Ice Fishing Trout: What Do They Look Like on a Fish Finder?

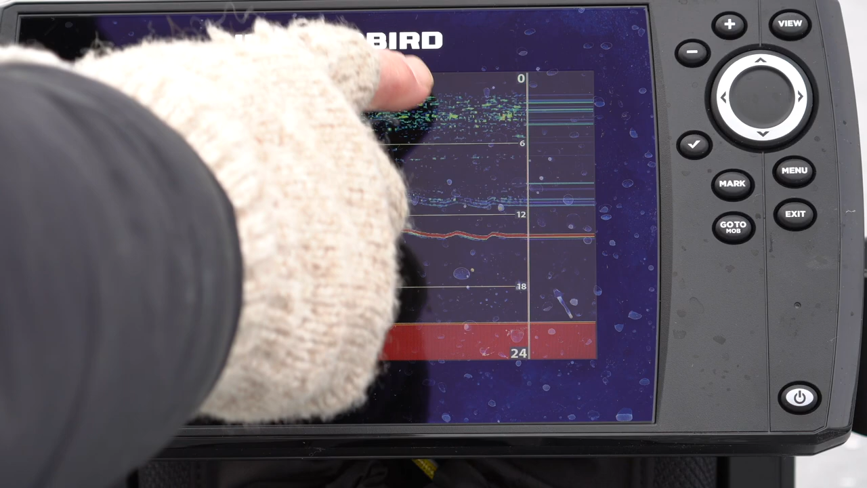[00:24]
Okay, so what we're seeing here is this is actually air bubbles and ice trapped on my line, and then this red line here is the jig going up and down. So we'll see if we can get any fish on the graph here. Never fished this lake, so I'm not sure. 20 feet's deeper than I normally would start for rainbow trout. I typically like to start in 15 feet or shallower. But we'll give this, I don't know, 5, 10 minutes. It's constantly military jets roaring overhead right now, which sucks.
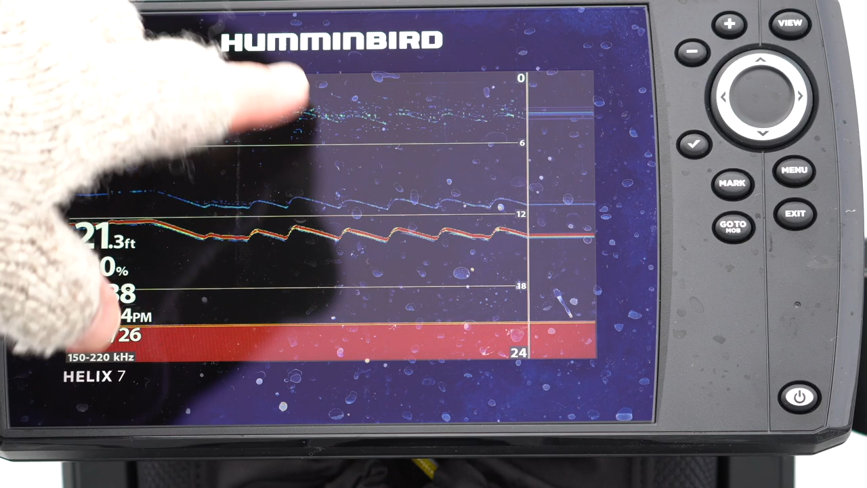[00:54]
On screen: depth 21.3 ft
You can see as the ice is melting and the air bubbles are coming off the line, and that's actually clearing up on the top there quite a bit. Oh, there's a fish right there. See it? Come on up. He's chasing it. Oh, I missed him. He bit it, and I missed him. Let's see if he's coming back looking at it again. There we go. Got him.
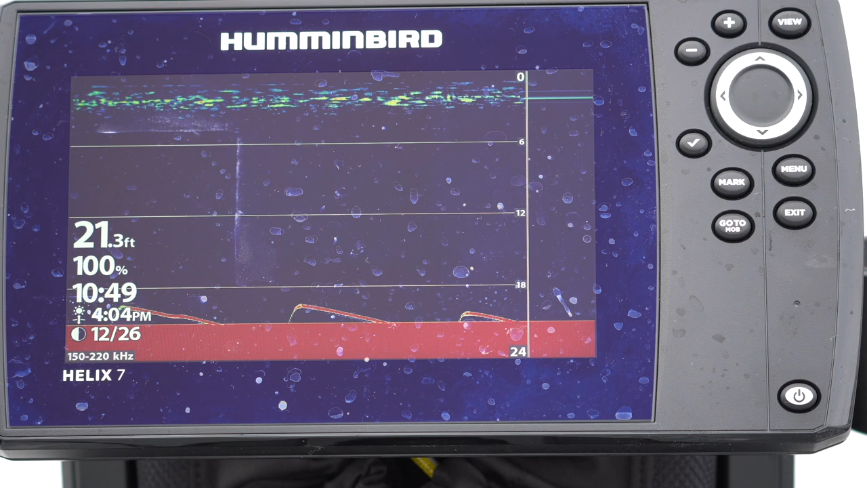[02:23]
On screen: depth 21.3 ft
there's fish coming up off the bottom see it you see that it came up off the bottom and a fish followed it look
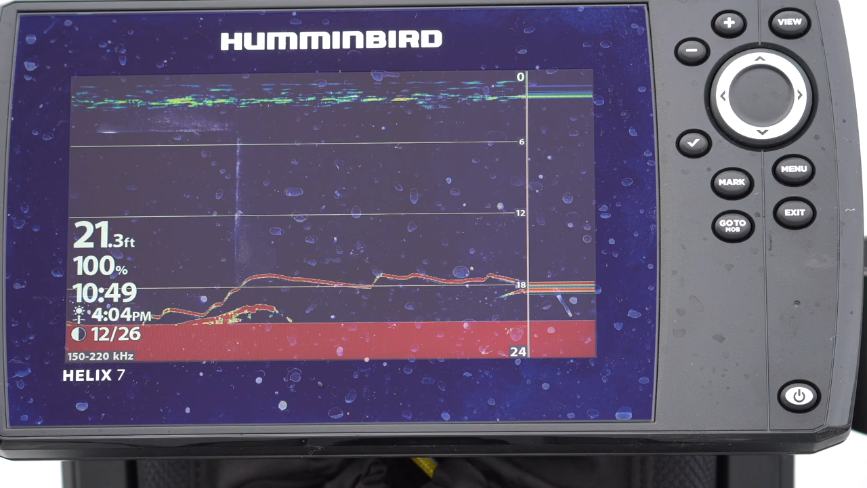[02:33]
On screen: depth 21.3 ft
there he is he's chasing it that working that bladder line actually made him hit it or come check it out at least he's still checking it out they like to chase it on the fall still there looking at it right on top of it sniffing it
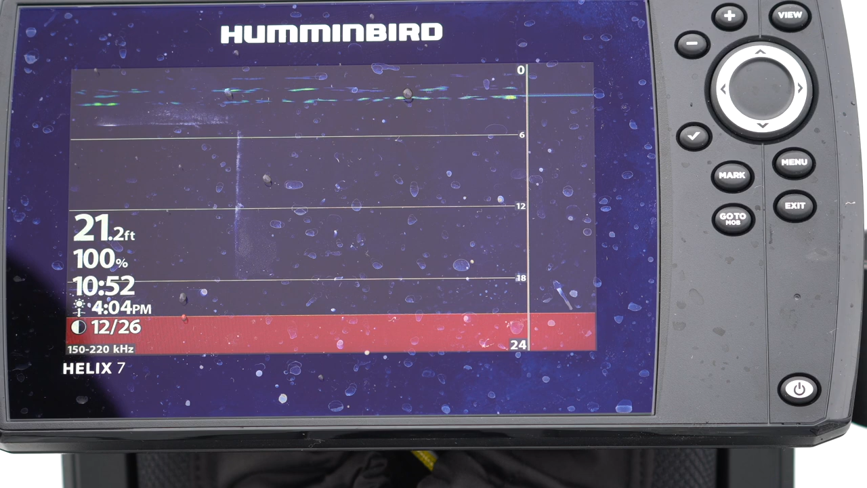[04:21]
On screen: depth 21.2 ft
that was a beautiful rainbow and it was so neat how i went down and tested my hypothesis that banging it on the bottom might draw a fish in and uh that's exactly what it did
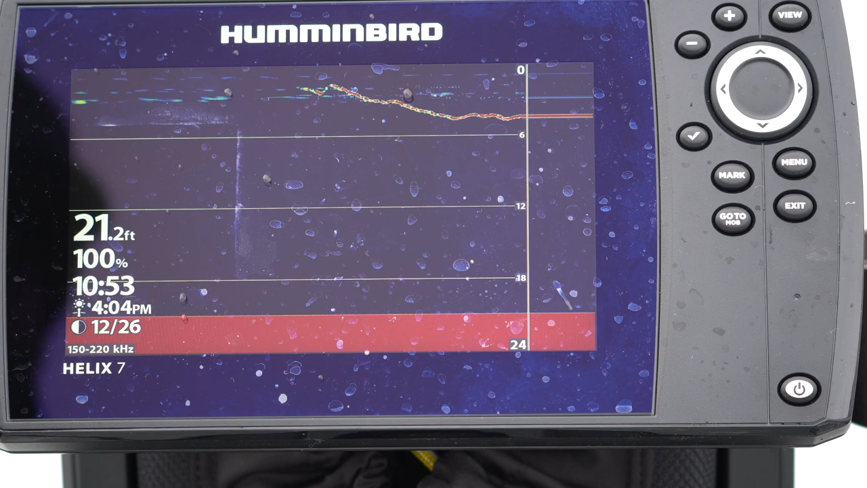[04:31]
On screen: depth 21.2 ft
oh there's fish see it see it coming up it's coming up it's coming up it's chasing it it's coming here it comes there's another one on the bottom
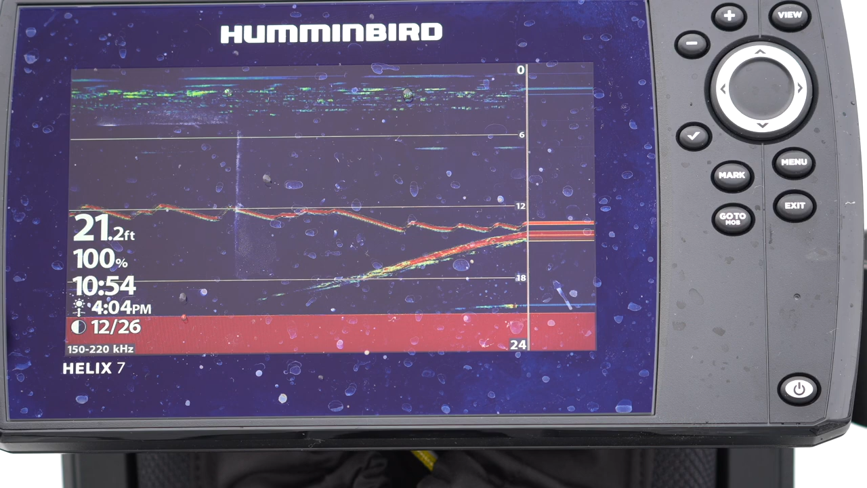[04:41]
On screen: depth 21.2 ft
if i can get two of them going then i can get some competition usually i'll get one of them here comes the other one the other one's going away there's two or three fish here see the two lines converging try jigging a little bit just up and down
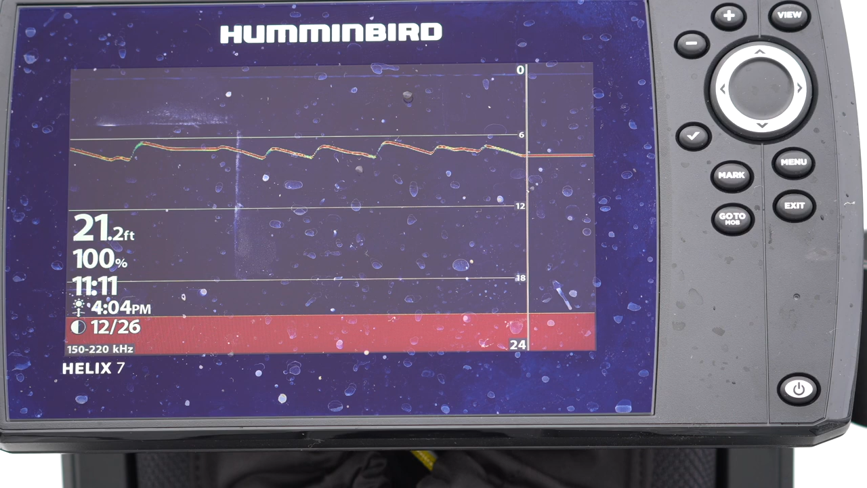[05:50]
On screen: depth 21.2 ft
the reason i do that is because if there's some fish feeding shallow and you're fishing below them odds are they're not going to detect it it's a lot easier for fish down low to detect the lure up above them but not the opposite there's fish coming
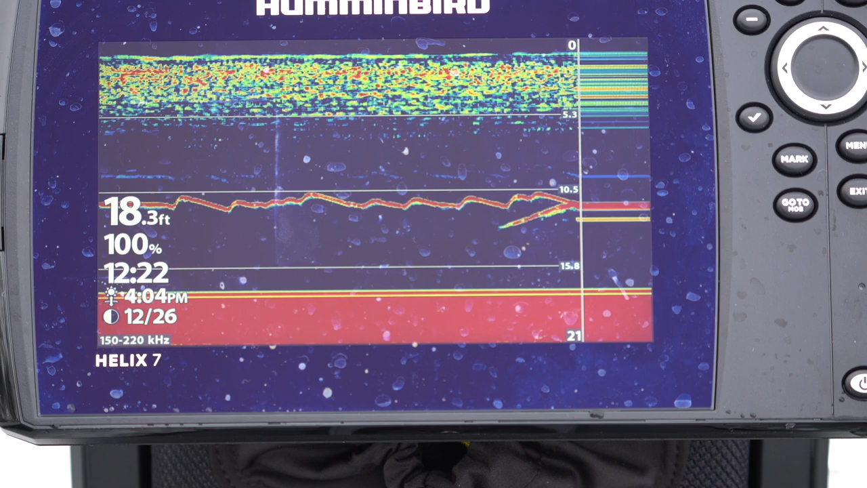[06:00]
On screen: depth 18.3 ft
while we take a look oh i missed him let's go back down to him
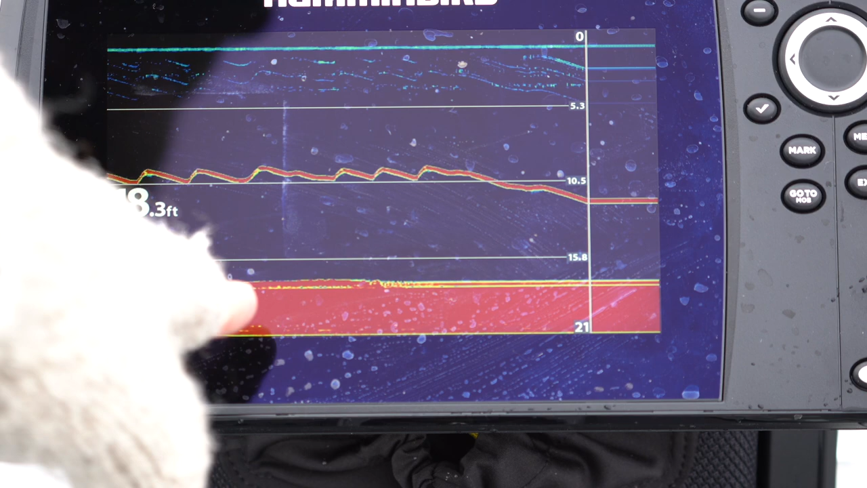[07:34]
dang he came out of nowhere so fast i just wanted to slam it but i must have just grabbed the tail oops there's fish down the bottom see it right there let's see if we can get him nope those bottom hugging ones are probably keyed in on something else there might be another fish there in mid column maybe maybe maybe not
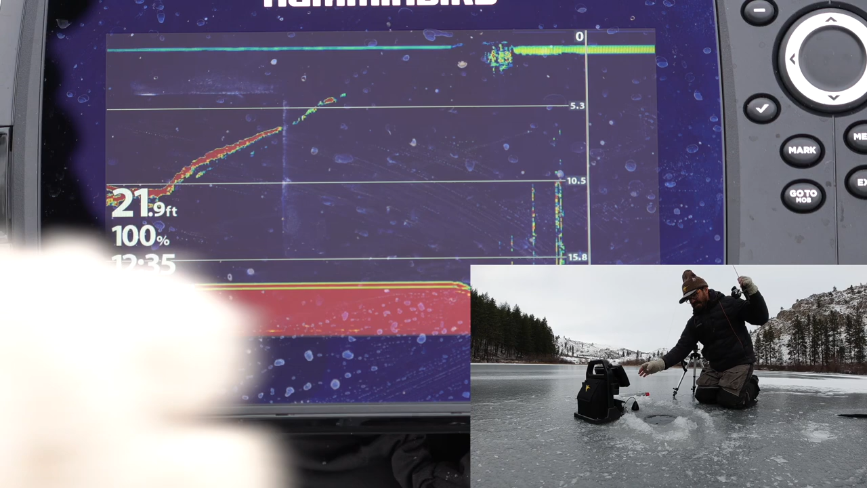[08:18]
On screen: depth 21.9 ft
oh yeah i got him you see how he came in from down a little aggressive that is so typical nice oh pretty one too there he goes he's going back under the ice he's like wait a minute i don't want to be on top of the ice yet you can actually see him underneath the there's another fish there down below us there that one goes free let's see if we can get down let's get to that other one
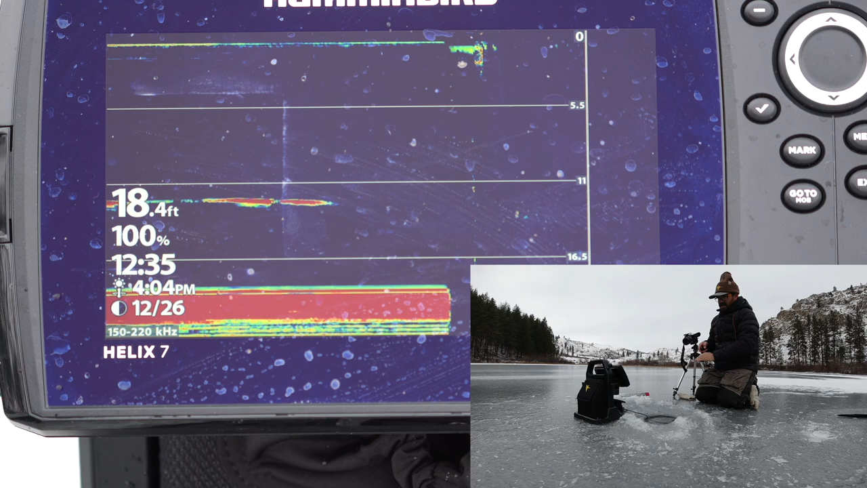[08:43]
On screen: depth 18.4 ft
there was another one down there at like 11 feet while i was bringing that one up let's see if we can get him there he is just saw him there he is
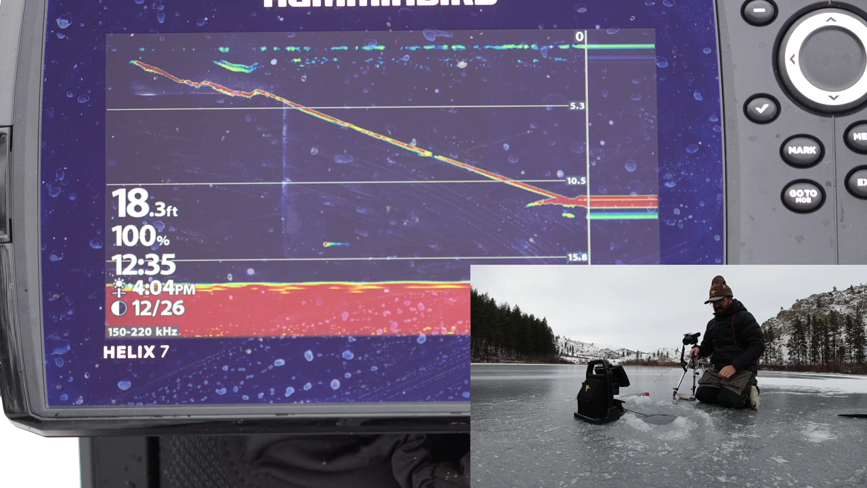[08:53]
On screen: depth 18.3 ft
oh i missed that bite oh there's two of them there's two of them two of them two of them let's see if we can get him there's still one on the bottom where he comes up oh i missed him dang look how aggressive these fish are they are just chowing on that thing there we go there's another one on the bottom it's a big school one oh this is a nice fish oh i lost him dang it
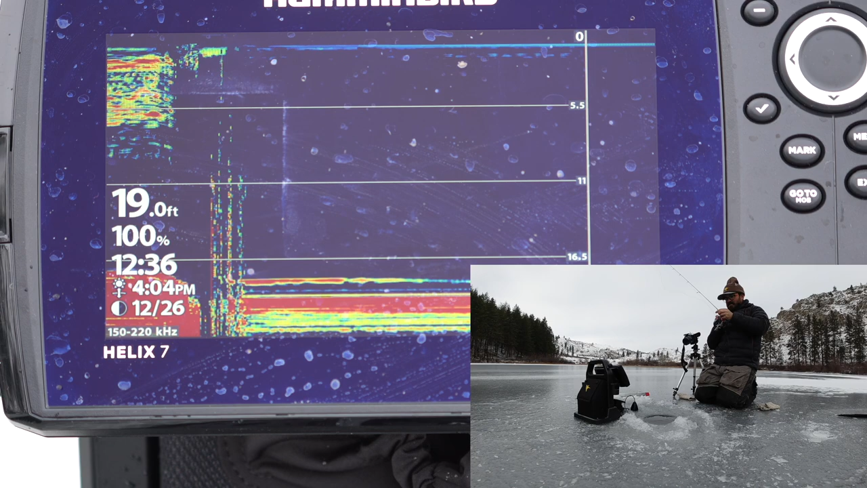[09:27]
On screen: depth 19.0 ft
that sucks dang he came off
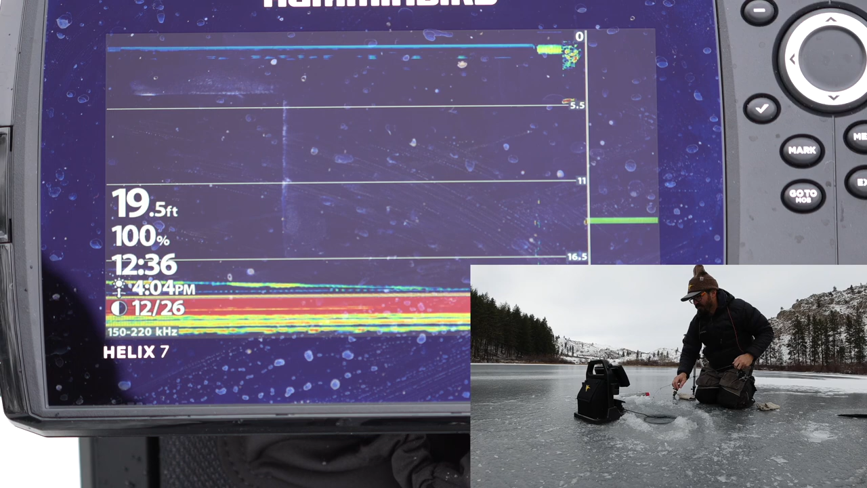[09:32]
On screen: depth 19.5 ft
harmless hooks are tough let's see if there's any more down there we had a school come through low conversion rate here dang lost both fish on that
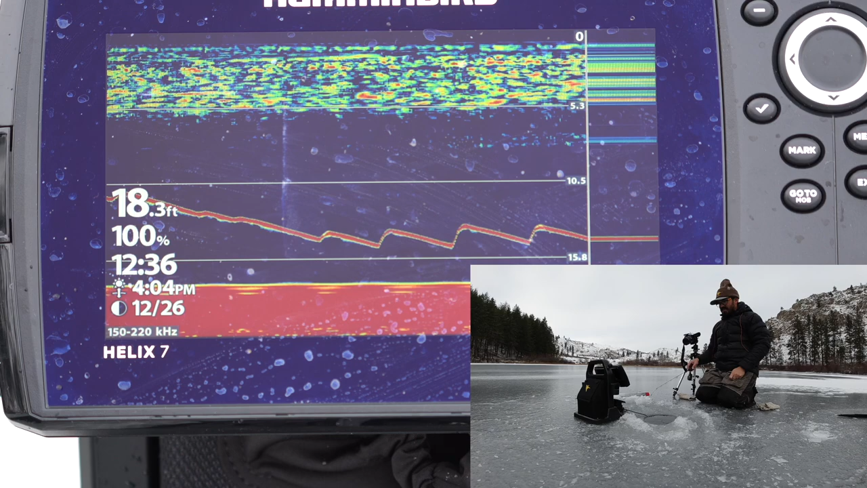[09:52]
On screen: depth 18.3 ft
oh well it's cool to see the attack though